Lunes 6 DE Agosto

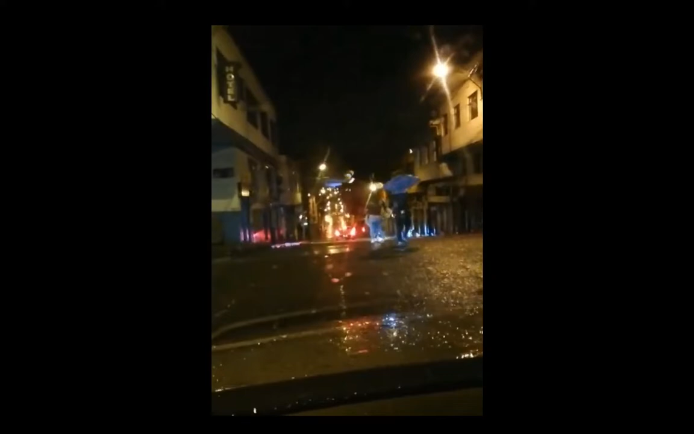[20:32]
Pero Y un amigo la separó Pero no sé Como que a la otra Ñerita no le gustó Que la otra La liberada ha reclamado Y se le fue nuevamente A tratar de darle Con el cuchillo Que peligro Con todas estas Ñeritas En la ciudad de Manizales Falta de mucha seguridad